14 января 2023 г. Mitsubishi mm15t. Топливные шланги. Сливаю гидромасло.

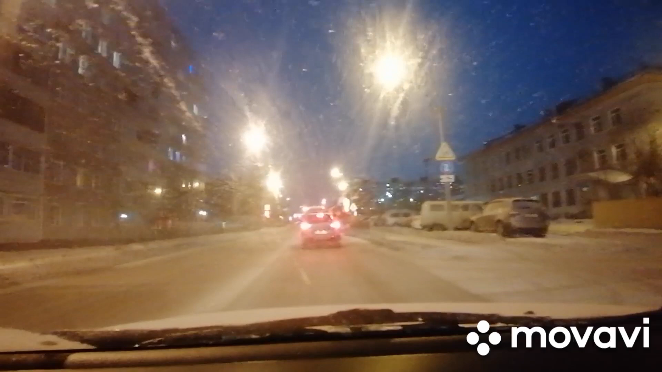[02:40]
ну все тротуары почистили видите все вычистили пока она мягкая все снялось без проблем а он говорит не надо да уж так завтра воскресенье